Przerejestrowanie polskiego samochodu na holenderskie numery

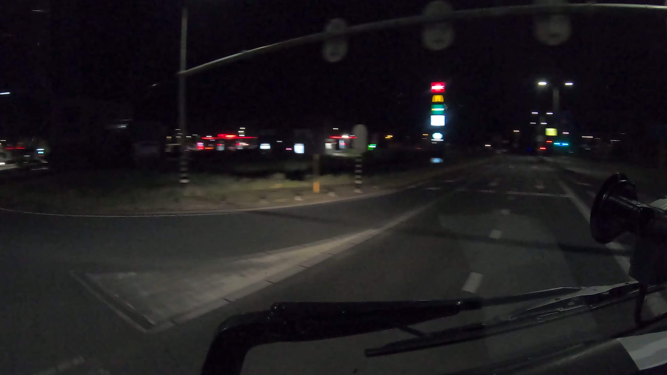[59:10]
My to samo. Już dojeżdżamy. Tutaj wezmę se was łapę. Elegancko. I nie jedziemy tak jak nam teraz pokazuje nawigacja tutaj na rondzie w lewo.
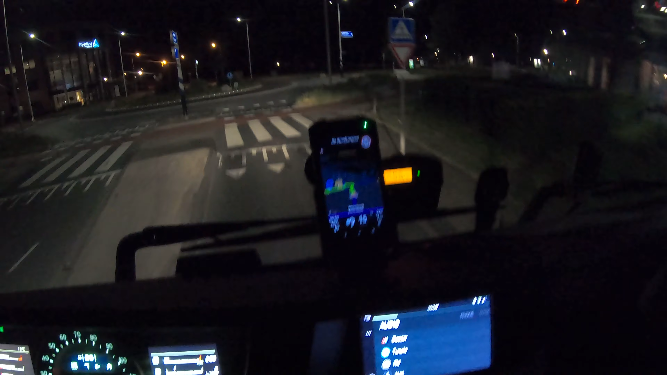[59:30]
Bo byśmy musieli na kolejnym skrzyżowaniu obracać się. My se przestrzelimy rondyjko. Prosto. Tak.
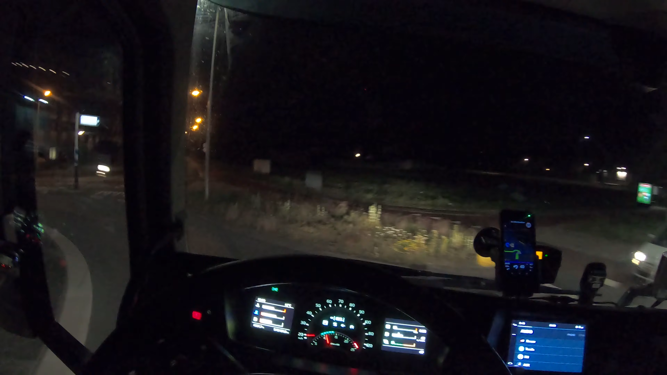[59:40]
Pach, pach, pach. Bo tam jest pod skosa. Wjazd. No tak jak nam pokazuje tutaj to byśmy za cholerę nie wyjechali.
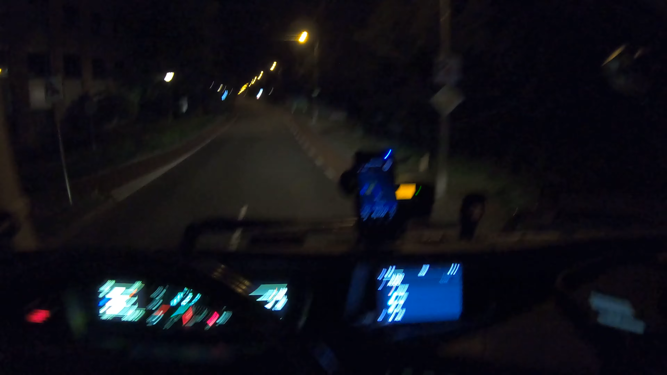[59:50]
Nie ma takie możliwości. Trzeba się... Trzeba zawracać po prostu na skrzyżowaniu. Na tym skrzyżowaniu byśmy tu wyjechali właśnie i tutaj musielibyśmy się obracać. Pach, pach, pach. A wam pokażę o co chodzi. Już wam pokazuję. I objaśniam moje robaczki. Kolorowe. O! I teraz kierunek i lecimy w lewo. Pstryk.
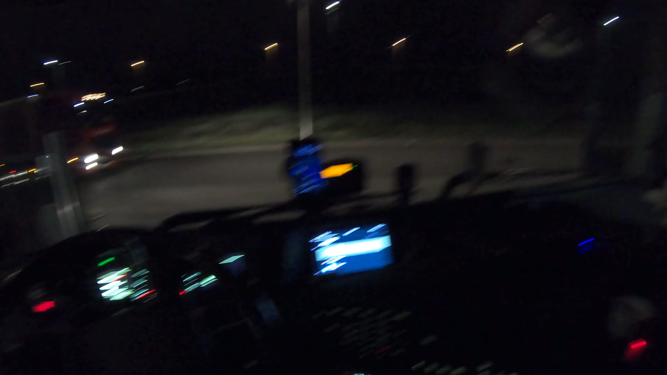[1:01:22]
Eee... Tak. Powiedzcie mi, jeżeli ktoś do tego momentu to dooglądał. Jak to jest w takim... W takim, kurwa, Volvim. Jest tu jakaś regulacja... Eee... Człości kierownicy. Bo jak cofię... I chcę szybko odbić, to nie ma szans. Możecie, kurwa, się zapierać. O... Bardzo ciężko idzie kierownica. Przy obracaniu. Mega ciężko.
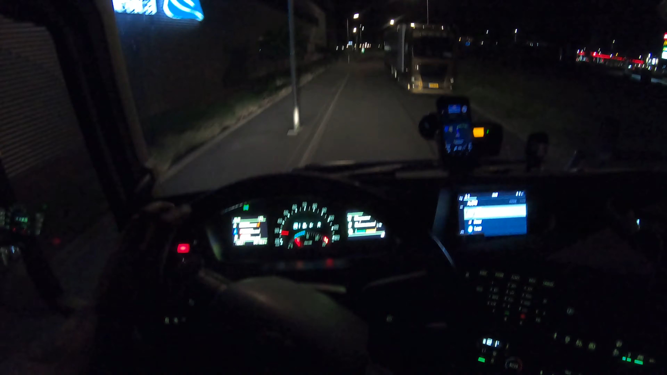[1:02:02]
To, kurwa, jednym palcem mogę w miejscu kręcić. I... I szybko. A tutaj... Nie cholery. Normalnie jest taki opór na kierownicy, że... Musicie jechać bardzo, bardzo powoli. Jakbyście za szybko chcieli wjechać w dogi i szybko odkręcić, to nie odkręcicie. Ktoś coś w temacie? Nie wiem, jakiś magiczny przełącznik, kurwa, może... Czy co? O co tu, Kaman? Na 100m. Lechc Avstrad. No... To prosiłbym napisać. Eee... Dobra...
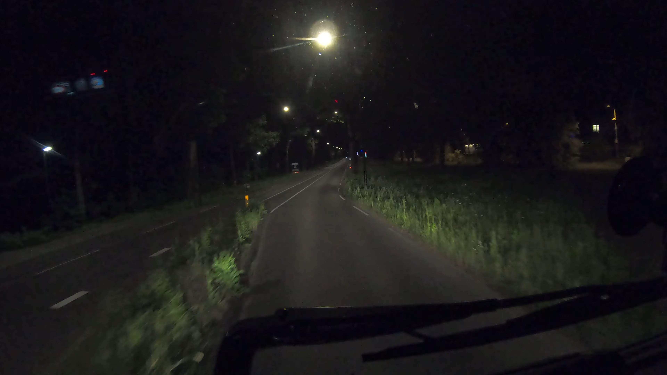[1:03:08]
Wjechaliśmy sobie do Appeldorn. Ale widzę, że... Już nas... Nawigacja w ciula zrobiła.
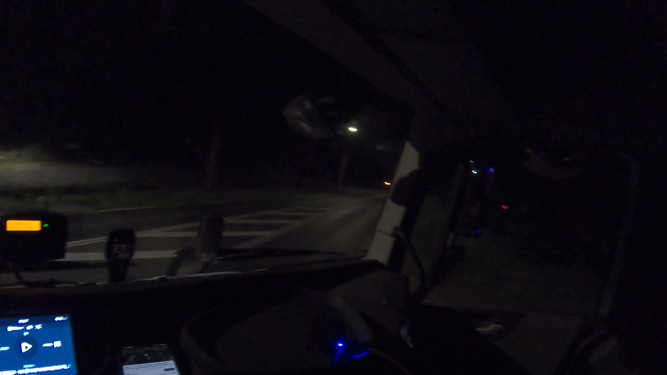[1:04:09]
Nie. Opa. Wie mnie na wysepkę, czy nie? Nie. Okidoki. I nie słuchamy tego przygupa. Teraz coś tu pokazuję. Po 300m.